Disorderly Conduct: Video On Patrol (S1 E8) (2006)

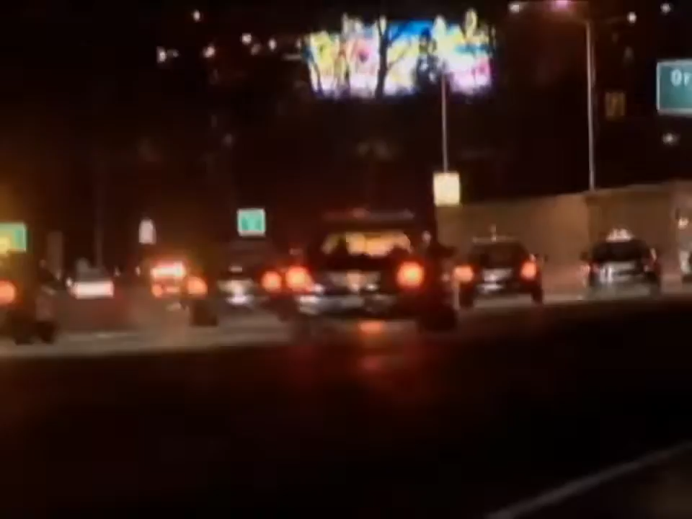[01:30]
The cameraman briefly follows the patrol cars before he shoots more of the 90-minute pursuit at street level.
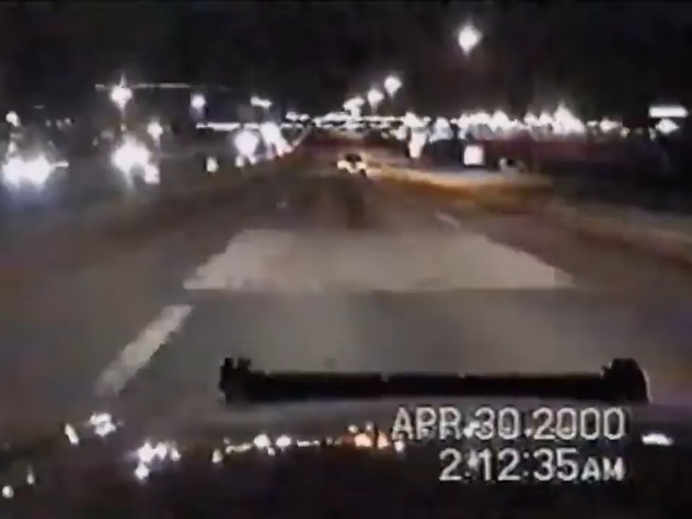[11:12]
A highway patrol trooper closely follows a vehicle carrying two men near the city's airport. The driver is suspected of being drunk as he straddles lanes.
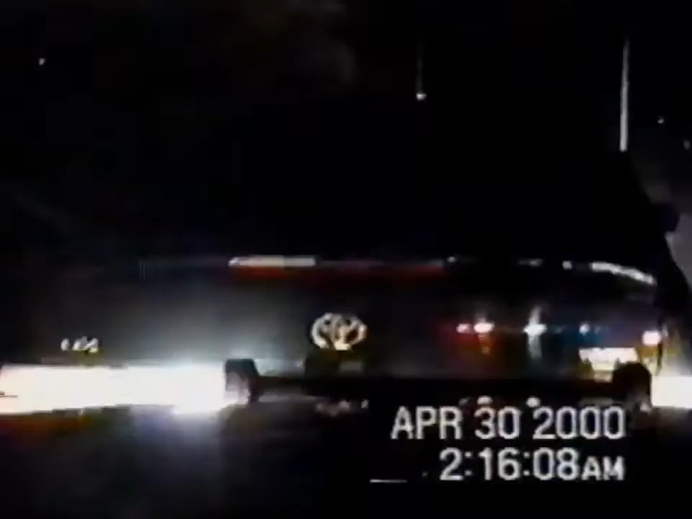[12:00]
With his car still in gear, the driver bolts from his seat and barely misses being run over.